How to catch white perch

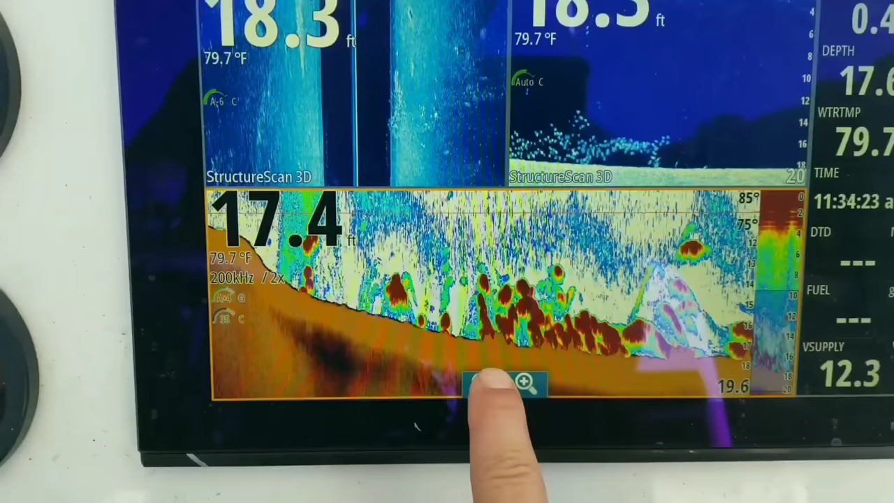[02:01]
On screen: water 79.7°F
They're all schooled up. They're in 18 feet of water and they hug the bottom.
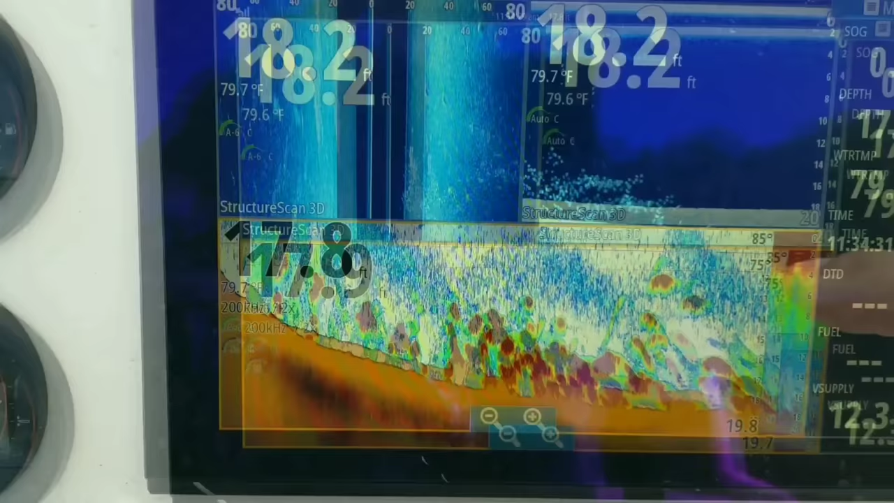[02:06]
That's what we're going after and that's what we're getting the hits on.